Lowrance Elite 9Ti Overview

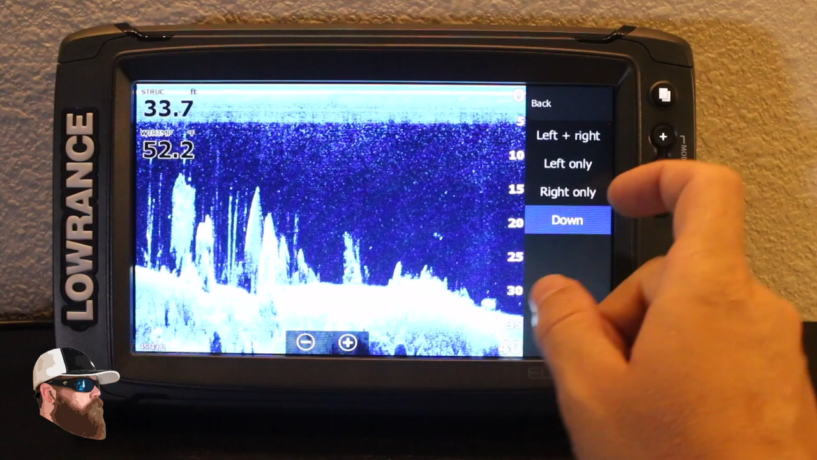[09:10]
On screen: depth 33.7 ft
And then of course, you can look at just the right side of the boat. So if you pass a giant brush pile or maybe it's a rock wall, like this looks like a little rock edge here. I can come in and take a look at that.
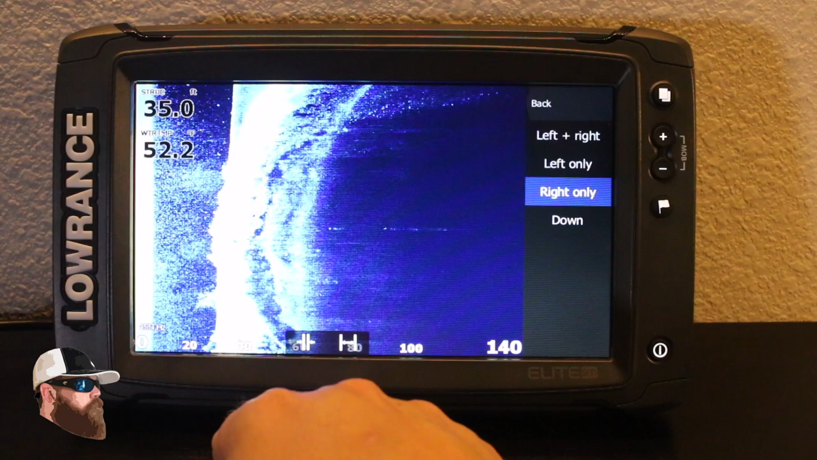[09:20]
I can really clean it up, zoom in, whatever it is I need to do. One of the things that I find very, very important is you do want to see quite a bit of distance out here. So if I'm in this case 36 feet of water, here's my 50 marker right here. I want to see out there at least three times the depth that I'm in.
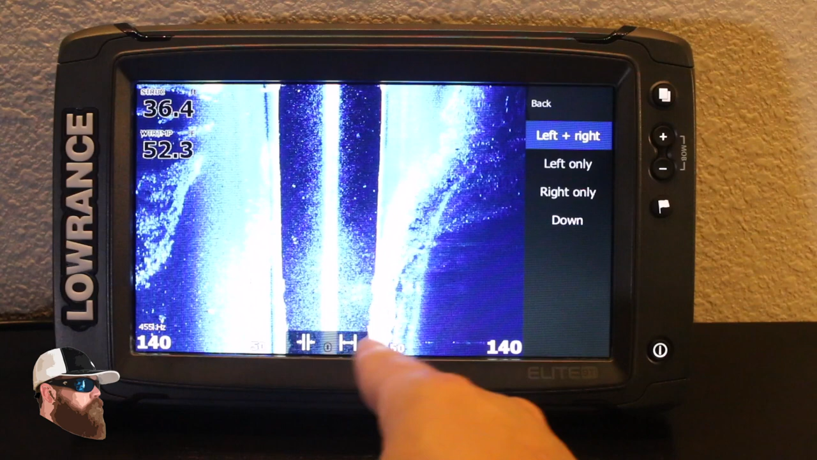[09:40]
So 90 feet somewhere out in this area would be the bare minimum that I would want to look at. So you can see here, this is some sort of pipe that goes,
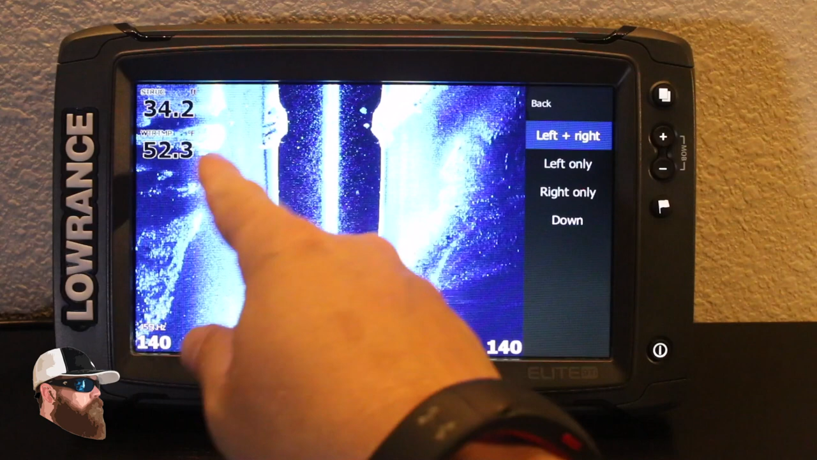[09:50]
you drove all the way across the top of it, you stretched out here and then it's laying all the way out and there happens to be a fish hanging right over the top of it. So if I wanted to mark it, I could come in, tap that spot, hit new waypoint and then just call that waypoint whatever I wanted.
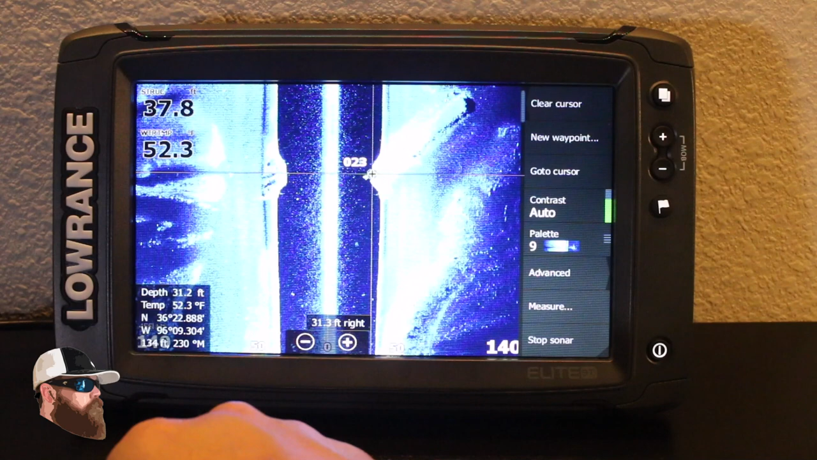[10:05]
On screen: water 52.3°F
Then I can clear my cursor and I can go right back to the fishing that I'm doing.
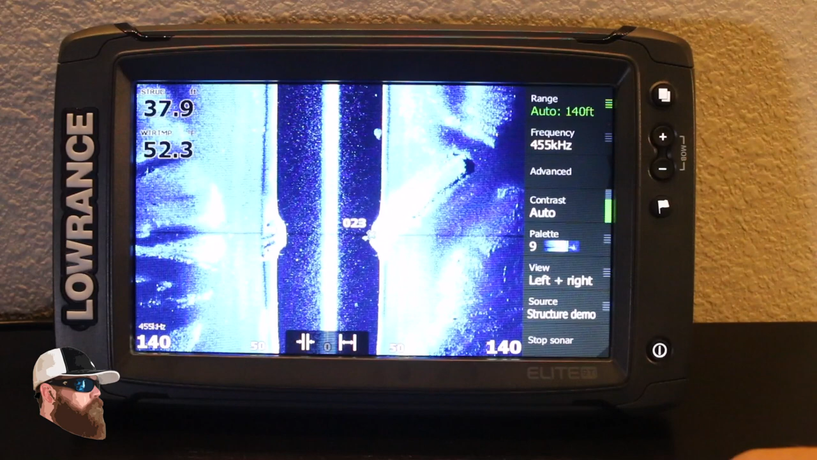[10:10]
Now if I wanted to take a better look at it, you can always stop that sonar, you know, say stopped across the screen and now I can spend some time really looking at it.
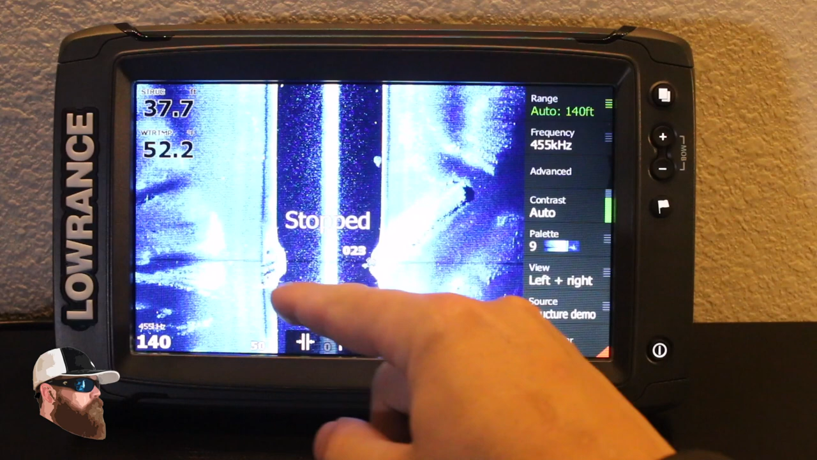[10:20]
So that's a nice feature to have as well. Let's turn that back on and let's go back to the pages.
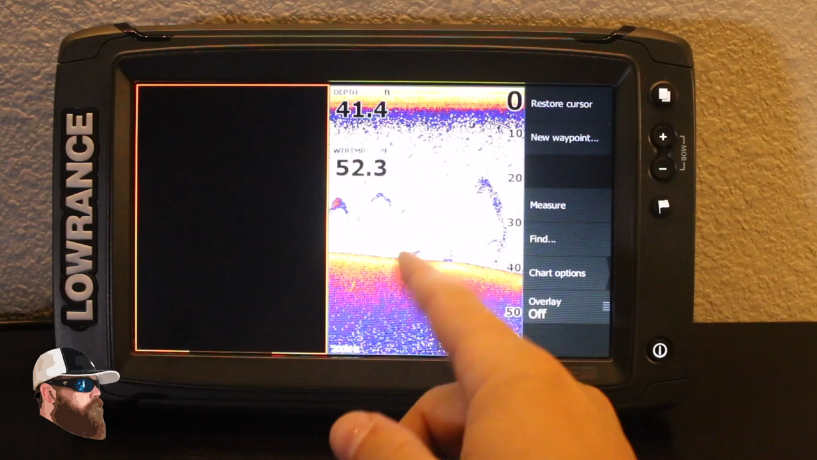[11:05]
On screen: depth 41.4 ft
So this is going to be the sonar along with the mapping split screen and
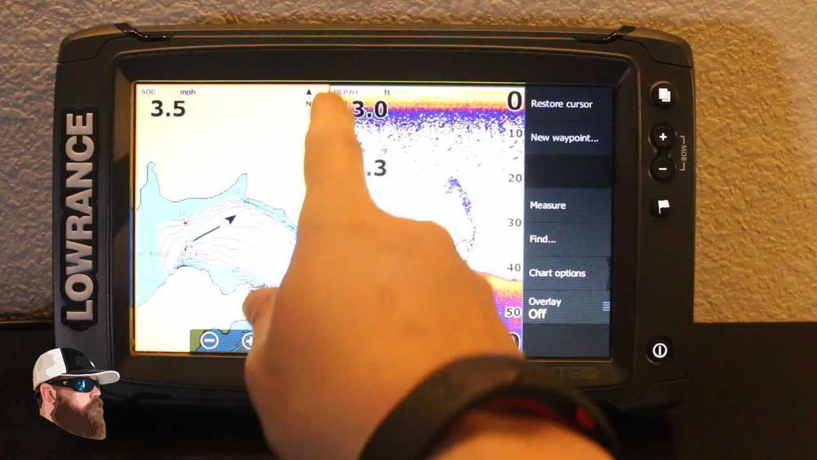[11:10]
then you'll have a little orange box all the way around it and that's what's going to determine which one you're actually using. I'm going to go ahead and go back to pages.
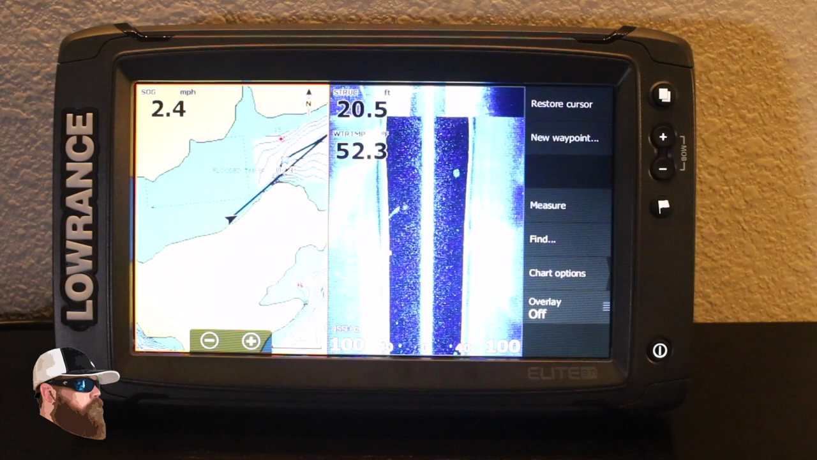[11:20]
On screen: depth 20.5 ft, speed 2.4 mph
Again, we now have the map and we have the side scan or in this case structure. Next one, sonar and structure side by side. And then the last one that's there, this one is going to be sonar and then in this case they had it set up with structure and structure. I can select, come over here and hit down only. So now I have structure, I have my sonar and I have my down imaging.
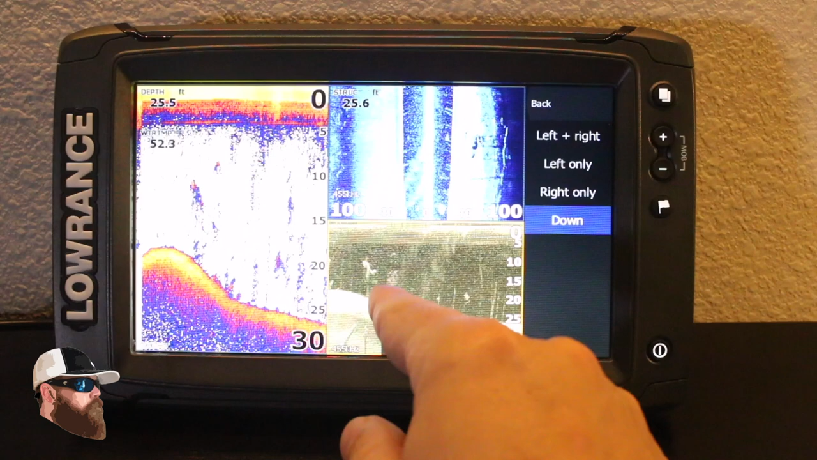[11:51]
Now, something that I would like to do in this particular case is edit this. I don't like this layout.
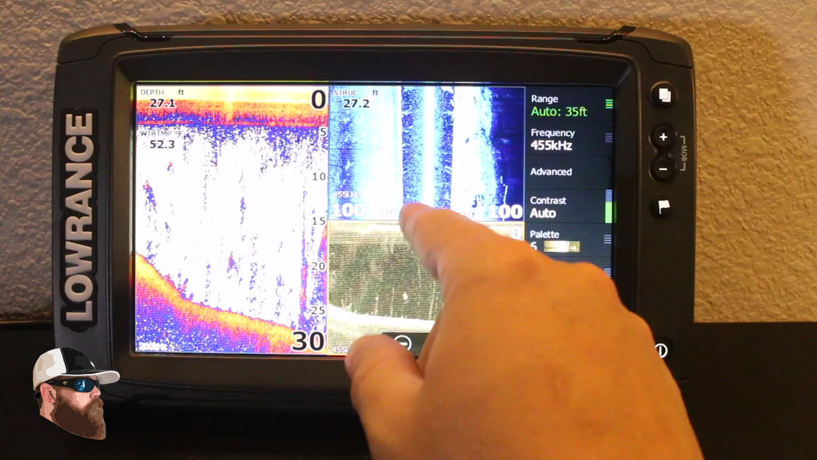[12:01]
If I'm going to look at side scan, I want it as wide as I can get on the screen. So if I'm going to go ahead and hit pages, I'm going to add a new one and now I can pick any of these options that I want.
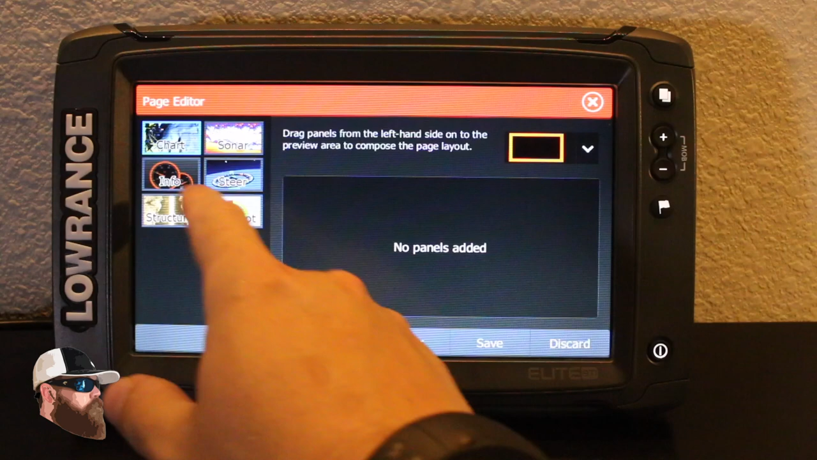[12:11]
So my favorite one to look at is structure,
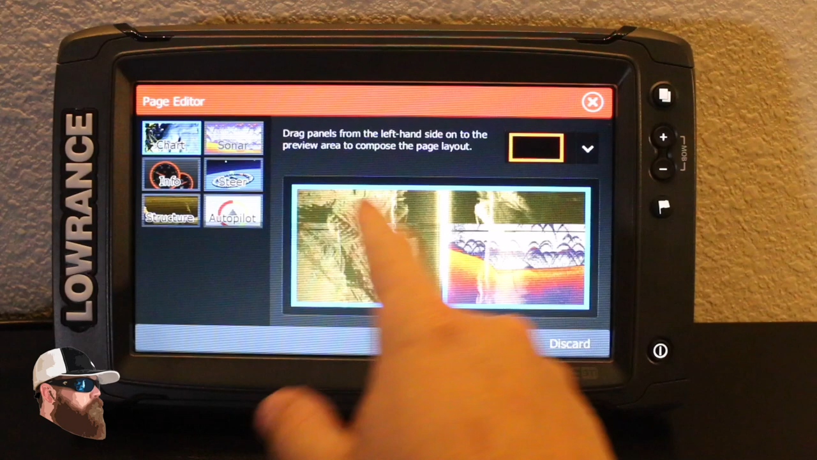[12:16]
sonar, maps and then I can select and change my option. I'm going to go with the middle one and this is the layout that I like right here.